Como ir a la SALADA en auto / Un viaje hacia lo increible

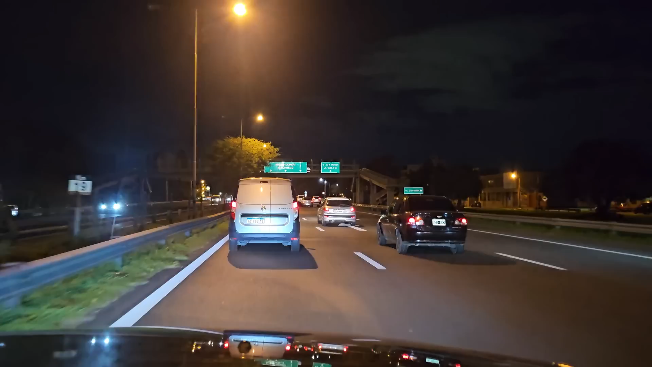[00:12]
y amigos como están espero que súper bien esto es megalo donnau esta vez le vamos a mostrar cómo llegar en auto a la salada en los próximos episodios vamos a ver también cómo llegar en colectivo lo más cercano posible ya que ninguno te deja en la puerta amiguitos lo más seguro es ir en auto realmente fíjense en la derecha estamos yendo por la general paz a la derecha está el circo rodas el auténtico una cosa de
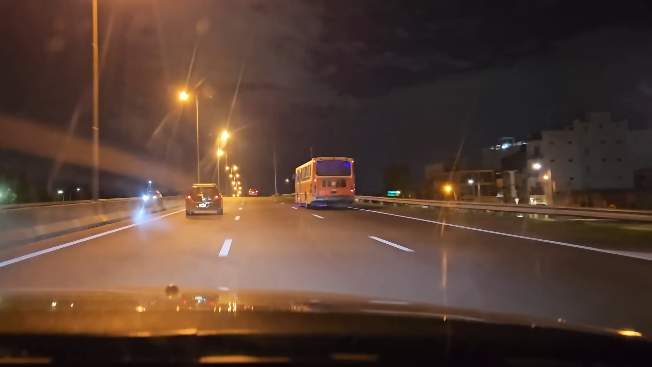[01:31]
puede ser más tarde pero no vas a encontrar en el lugar tal vez el talle como para verlo en persona después te pueden dar catálogos y demás bueno ya estamos
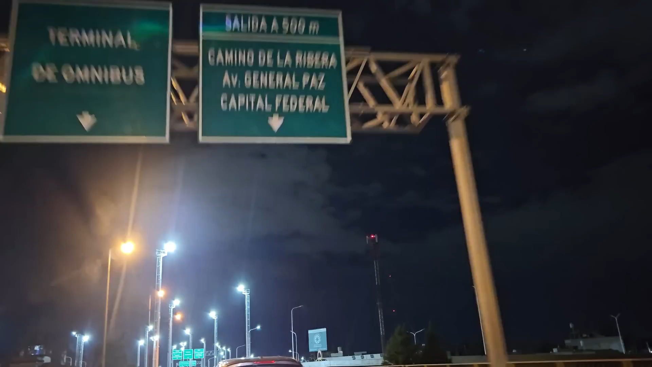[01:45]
saliendo esta es una de las salidas hacia la derecha ya van a ver
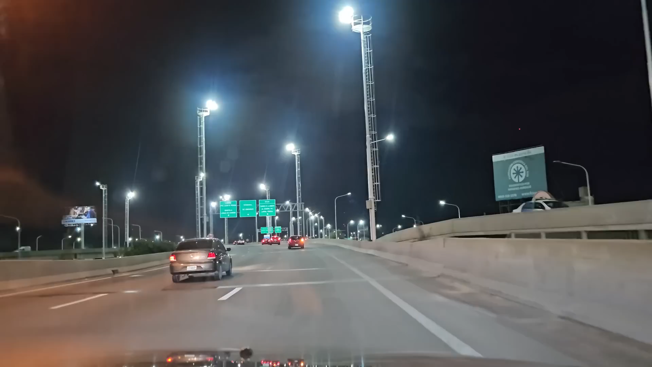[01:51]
y se entra a la asalada por dos lugares nosotros vamos a
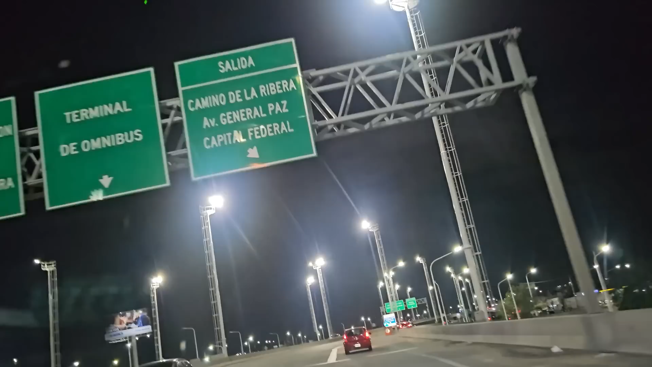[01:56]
entrar por lo que se llama el camino de la riviera y te
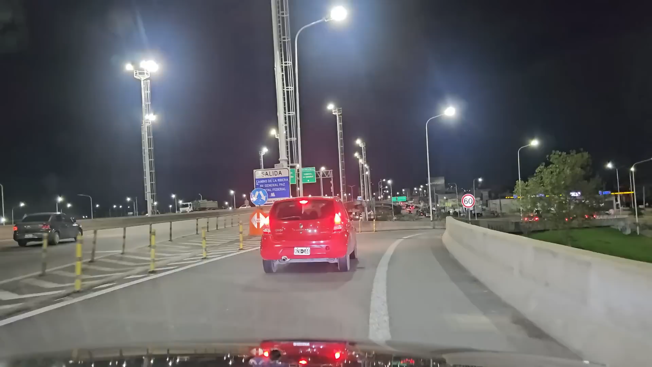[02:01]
deja en la puerta ahora tenés que estacionar en la puerta no porque después
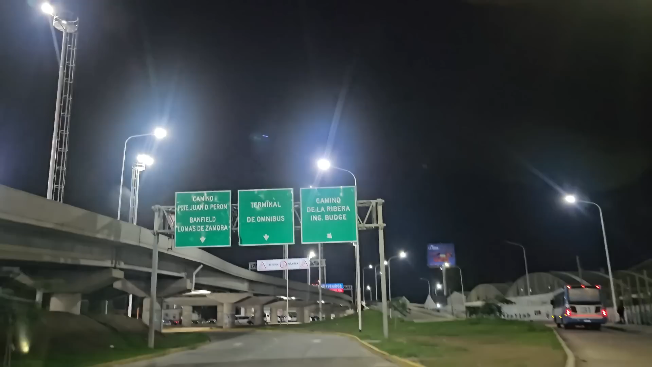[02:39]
hasta la asalada y está bastante oscuro te diría yo de la asalada hasta este punto
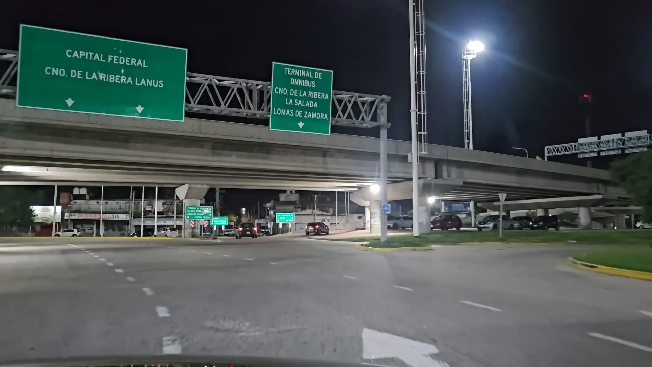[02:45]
son 400 pesos tenés que ver cómo llegar de este punto a la asalada así que te bajas acá ves
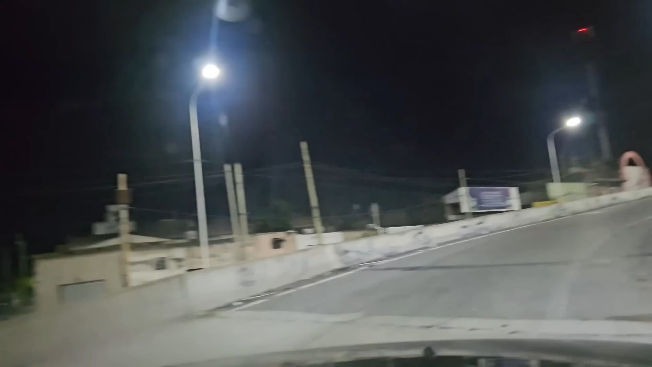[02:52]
vas a ver aquí por ahí abajo allá lejos se ve la policía mucha gente va caminando porque es la forma más barata pero bueno es un poquito arriesgado ya es un coche de policía y parado ven
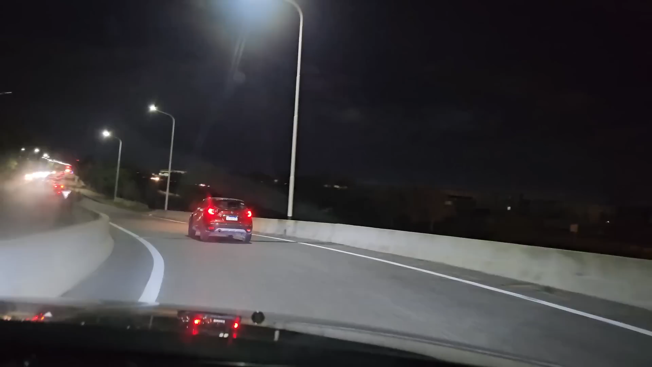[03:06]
este esta bajada y tendrá uno o dos años no tiene más tiempo
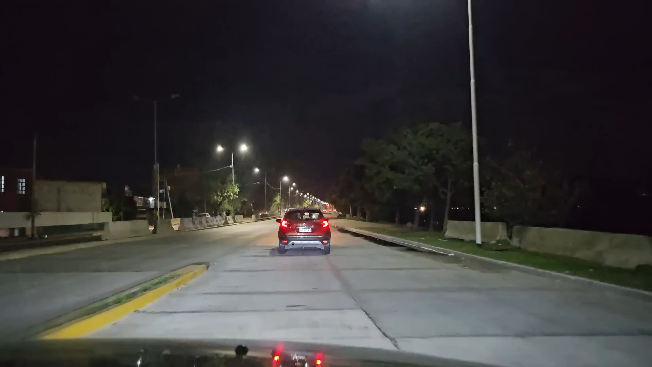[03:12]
que ese y hacia la derecha ven que hay luces esa es la otra
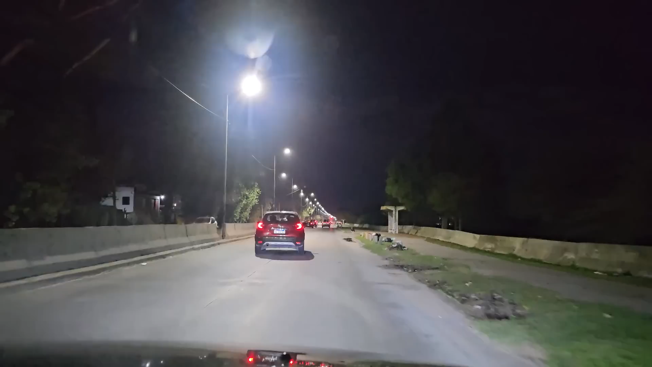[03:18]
entrada bueno a veces ahí luces porque están prendiendo fuego pero bueno la gente va por ahí y deja el auto de aquel lado y después tiene que cruzar un puente bueno
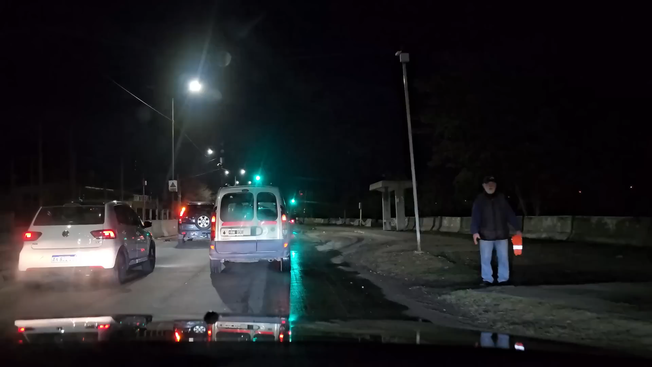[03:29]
de esta forma en este camino que estamos tomando no hace falta cruzar el puente dejas el auto acá en la calle hacia la derecha también puede dejar el auto en los fondos ya vas a ver cómo
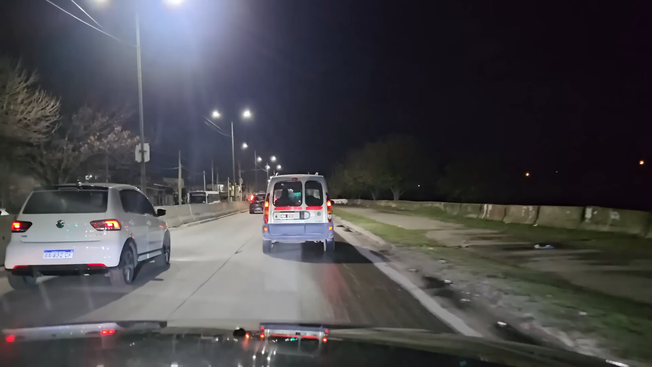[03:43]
los autos más adelante vas a ver cómo los autos se meten en el fondo y bueno la cuestión es que tardan un
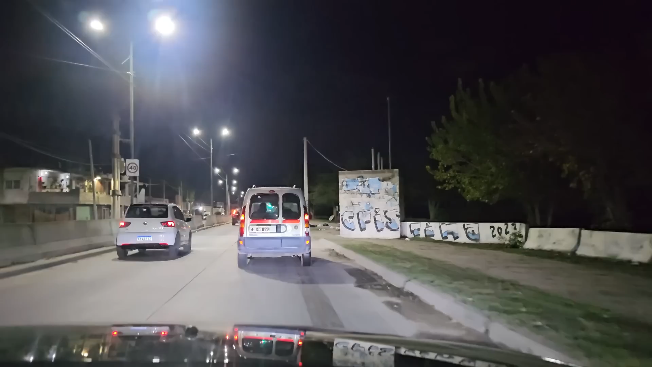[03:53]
montón más lo que pasa que toda esa gente se evita de salir a las calles con bolsones no y llamar la atención directamente compra
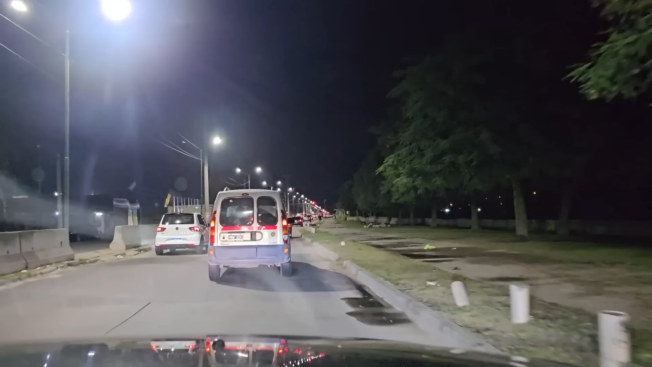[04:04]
y se va con la mercadería
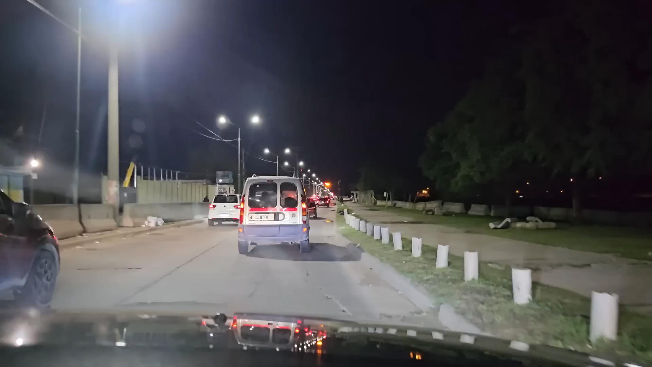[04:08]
desde dentro ya van a ver cómo los coches entran al fondo los estacionamientos del fondo y después están los micros también vamos a los micros los micros van al primer piso de la mogote y también al fondo de la ocean van a ver cómo los micros van frenando el tránsito es una cosa de locos ven ya se ven coches estacionados
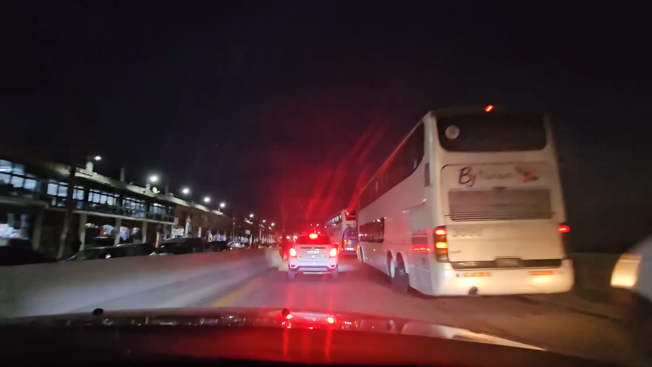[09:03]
éste es una curva que no está bien hecha digamos esta es la Ocean no?
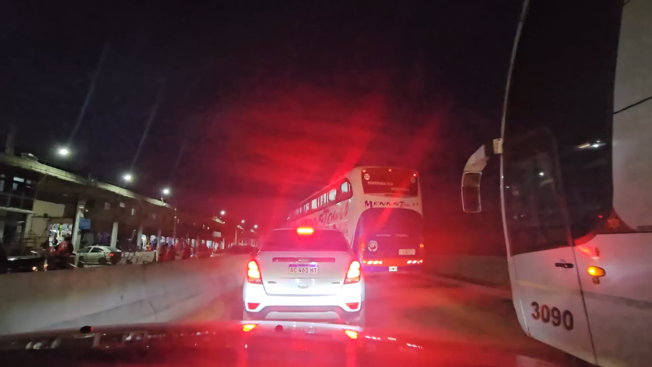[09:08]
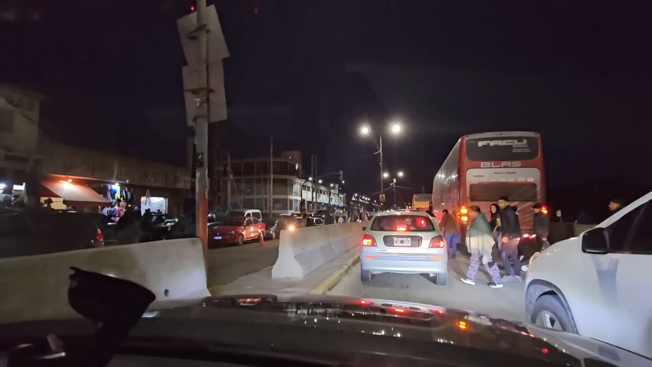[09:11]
si claro toca toca amigos son las 7 de la mañana todavía es de noche está medio nublado estamos yendo a la Ocean la Ocean miren lo